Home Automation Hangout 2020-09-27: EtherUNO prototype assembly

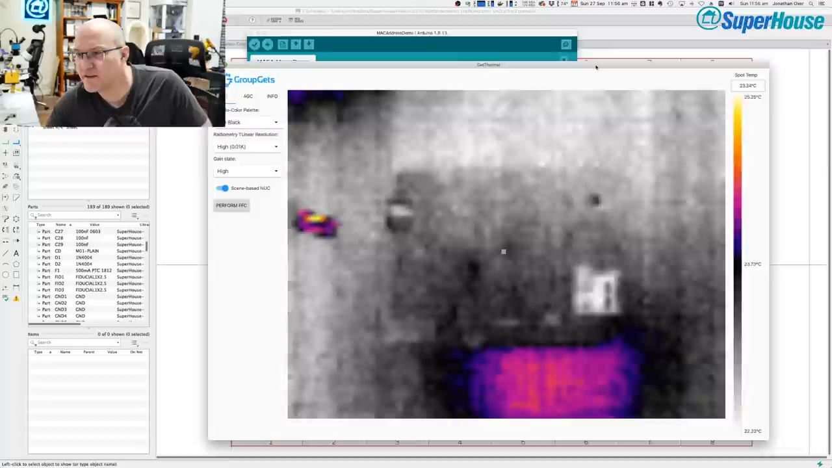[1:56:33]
And you might think that the purple patch at the bottom that you can see is the board that we're wanting to test, but it's not.
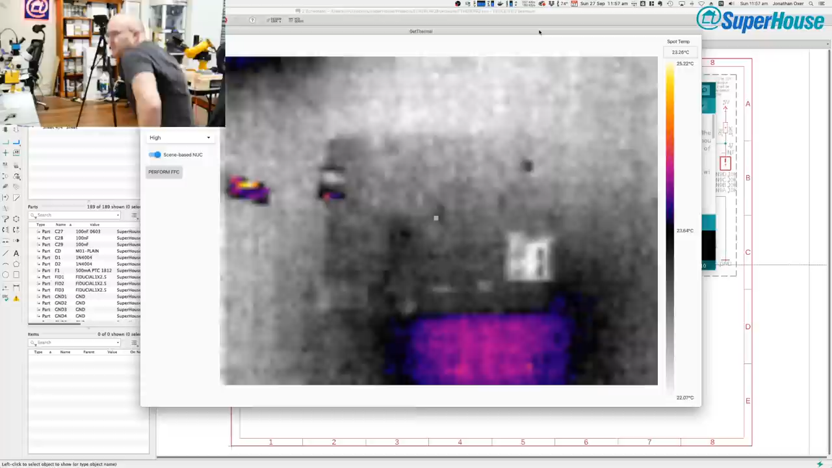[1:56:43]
That is actually just a reflection off one of the ceiling lights, and if I stick my hand in here, you'll see it come in looking very hot.
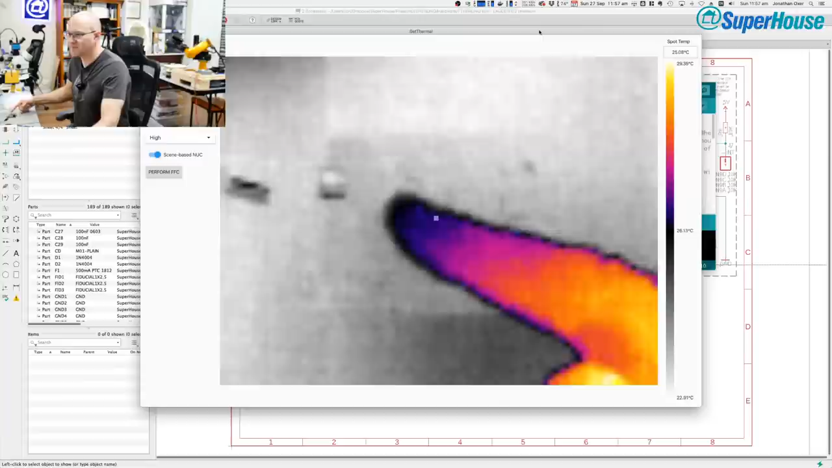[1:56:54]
So that's my finger, and this here is the EtherUNO prototype. And if I get the angle right, you'll see a couple of bright spots appear on it. That's because those are metal parts. Like down here, we've got the SD card slot, which is silver, and if I move it at the right angle, it's acting as a mirror, and the thermal camera is seeing the heat of the, in that case, I think it's the skylight.
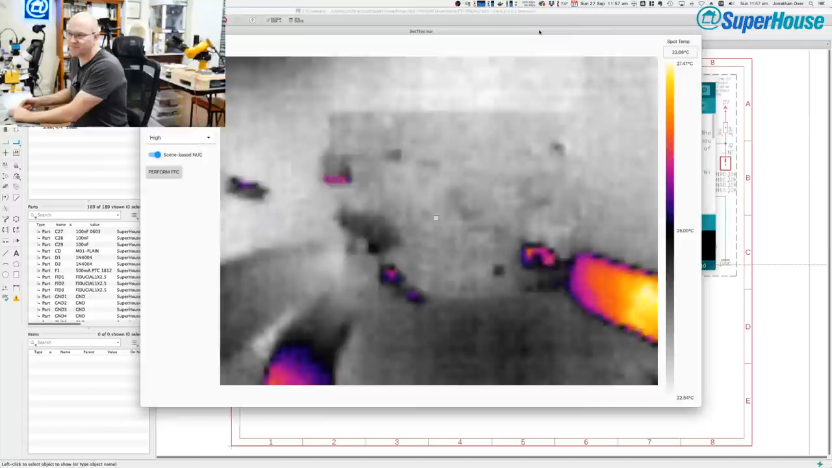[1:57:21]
So I'll just move it like this, and I'll plug in the power jack.
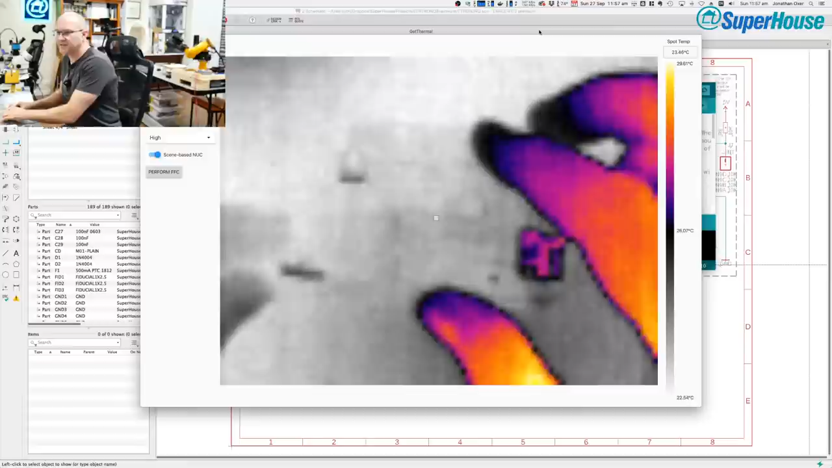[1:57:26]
So it's now, I've moved my hand out of the way, which means that it's auto scaling. I'll just move my hand into it again. Yep.
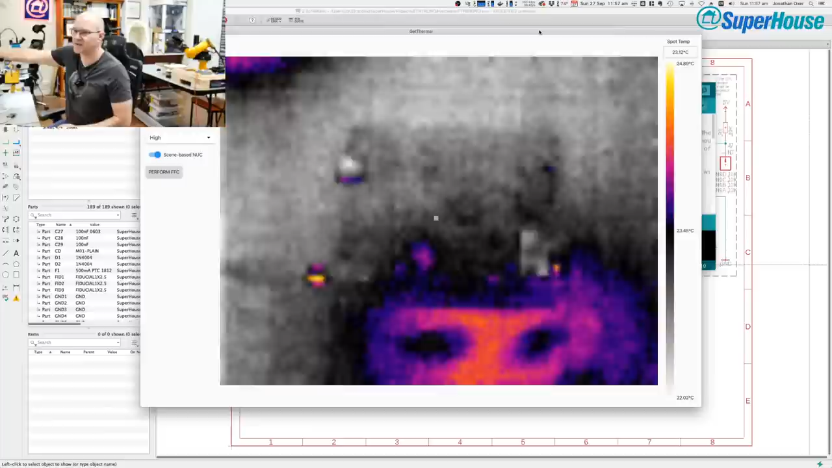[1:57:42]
Oh well, the auto scaling will fix as soon as it gets hot. So I'm going to turn on the bench power supply and we'll see what happens. See if there's a hot spot. Oh look, there's a hot spot. You can see the two voltage regulators. That one. Oh, and just beside the voltage regulator, what is going on there? I've got to find something to point with. That hot spot there. Ah, that is the diode.
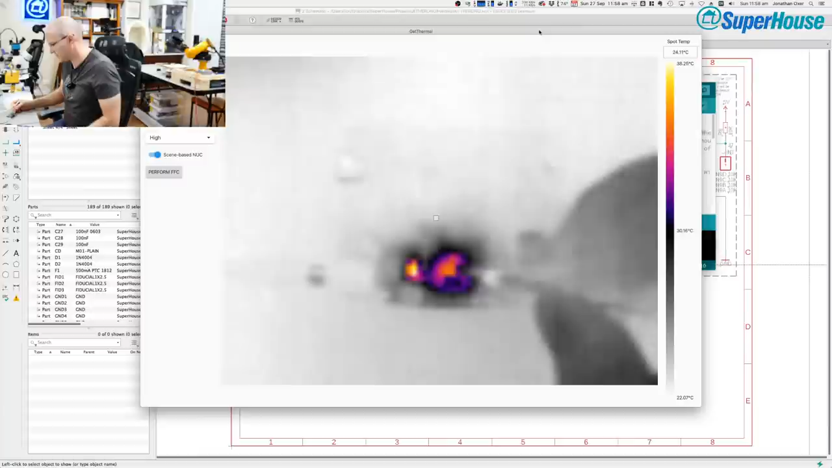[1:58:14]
That's interesting. All right, so this is the voltage regulator. See that purple spot there on the right, the big one?
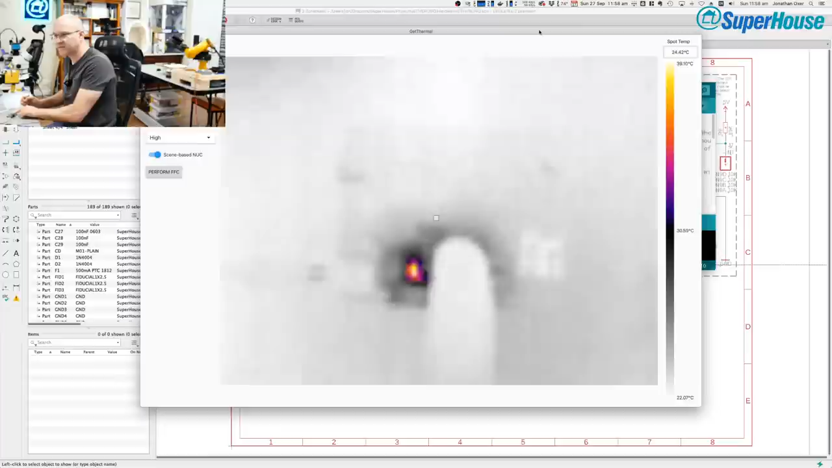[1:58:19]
I'm going to put my finger over it. It's barely noticeably warm. Like with my finger, I'm having trouble telling that that is actually getting hot.
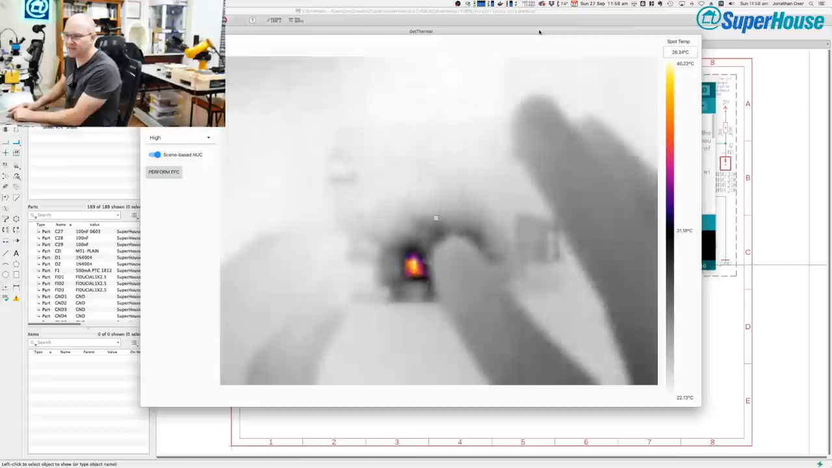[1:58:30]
But the thermal camera is sensitive enough that it picks it up.
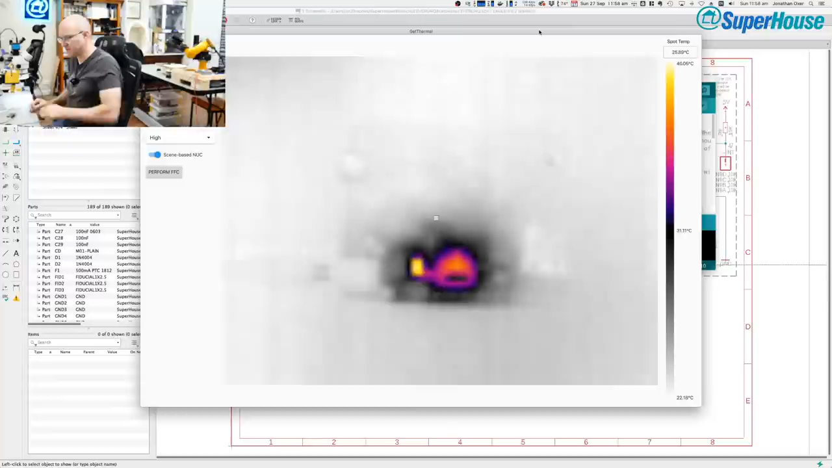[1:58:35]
So let's have a look at the actual temperature. If I move the spot temperature over that point, it is 37, 38 degrees. Over the rest of the board, it's 23, 24 degrees. Around here, 24. Let's have a look on the diode. So on the diode, it's 40 degrees. Cool.
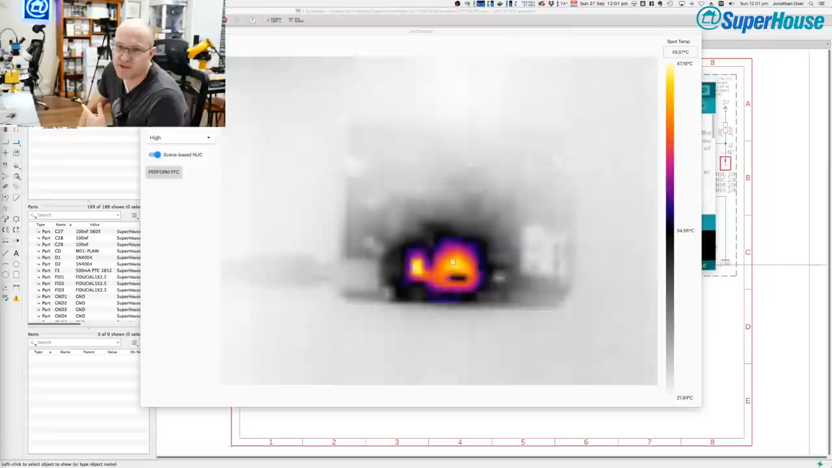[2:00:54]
but it's not enough that it's going to make smoke come out of the board, probably. So when you're bringing up a board like this for the first time, this is actually a really good idea, a good thing to do. Make sure it's plugged into a bench power supply and set the current limit to a sensible value.
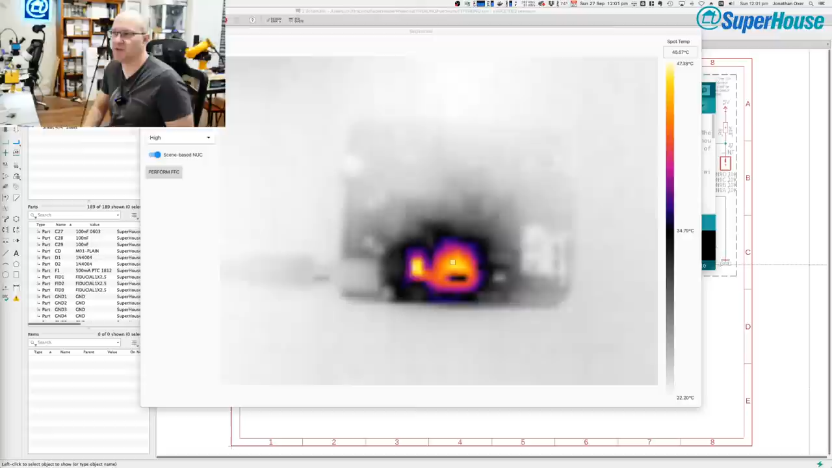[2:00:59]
Probably high enough that the board will power up if it's working properly, but not high enough that it's going to go up in flames on your bench. All right, so that is very interesting to see. Well, let's take that off.
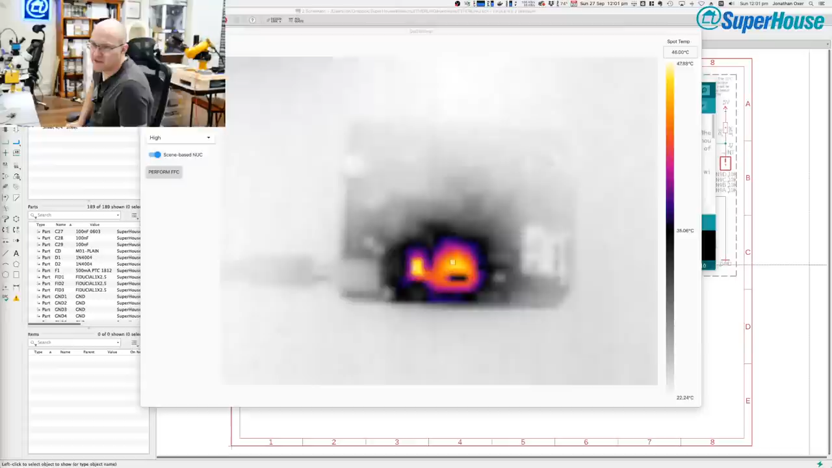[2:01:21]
I'm going to switch back over to the overhead. Where are we? Overhead view. Overhead view. And I'm going to move this out of the way. What I really need to do is make a proper mount for that thermal camera so I can put it into... hang on. Let's look at myself. Woo! There's me on the thermal camera. You can see the glasses.